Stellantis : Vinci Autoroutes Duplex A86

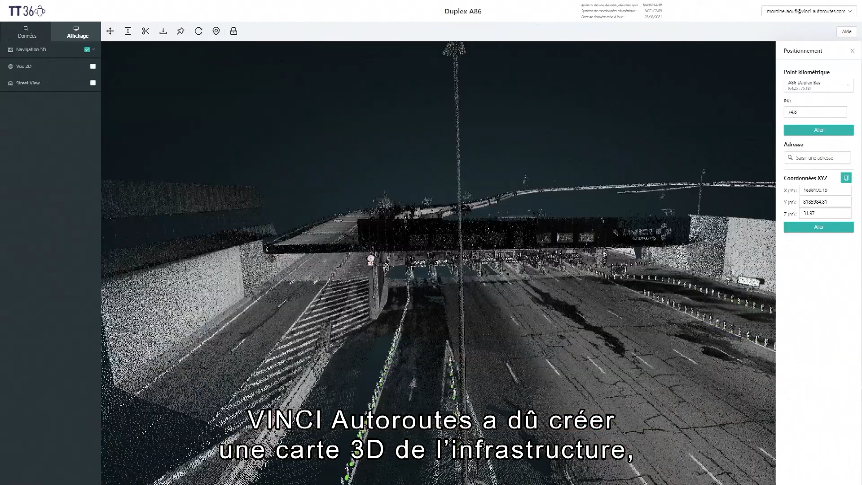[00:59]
Pour le guider dans le tunnel, Vinci Autoroute a dû créer une carte 3D de l'infrastructure, un peu comme un clone virtuel.